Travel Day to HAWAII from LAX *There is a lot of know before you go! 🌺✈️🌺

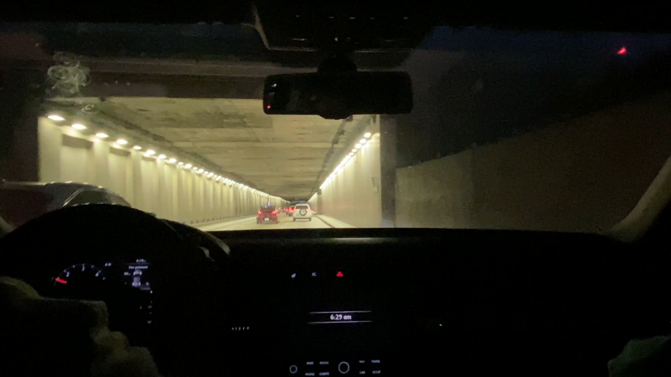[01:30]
yeah they'll be here after we're gone yeah look at all the construction happening
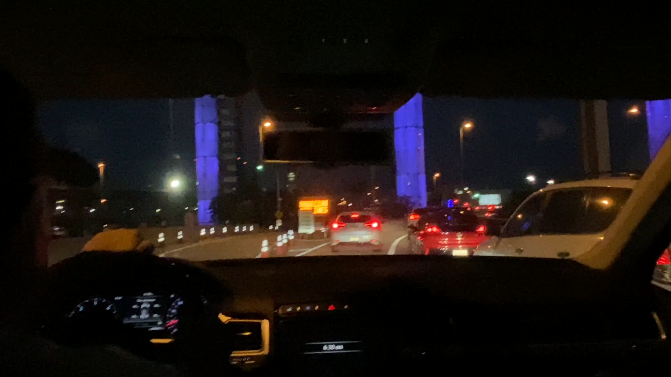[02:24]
gary is doing is there is a united shortcut on the left so you don't have to go all the way around the circle no it's not an amusement park sweetheart this is lax but they also are putting in a people mover for public transportation that's an amusement park i see we made it in exactly 30 minutes yeah